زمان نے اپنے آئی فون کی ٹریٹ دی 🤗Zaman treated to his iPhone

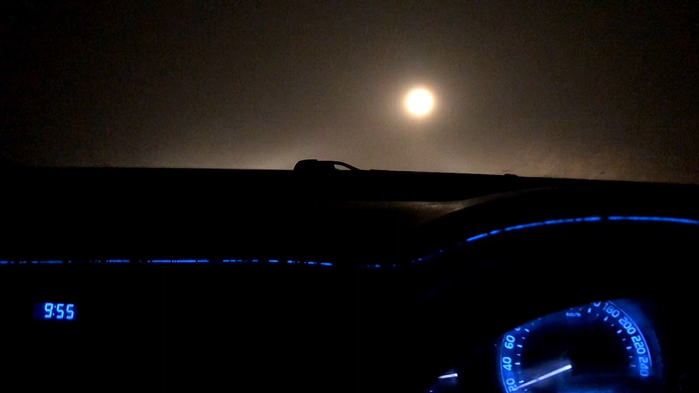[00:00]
और मैं लग रहा है कि धुंध जी ना बहुत ज्यादा है।